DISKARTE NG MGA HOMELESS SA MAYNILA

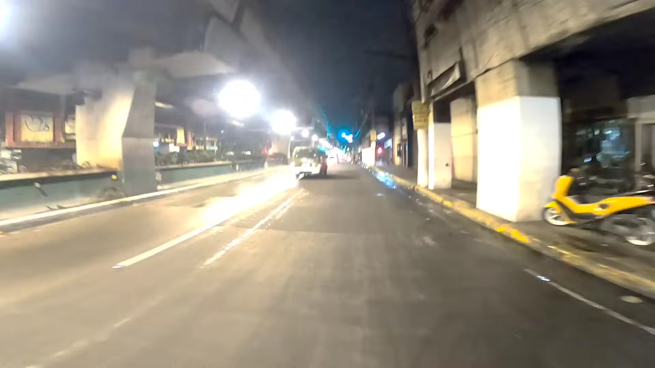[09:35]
Tignan natin yung mga paninda doon. Okay, nandito na tayo sa Jose Reyes, mga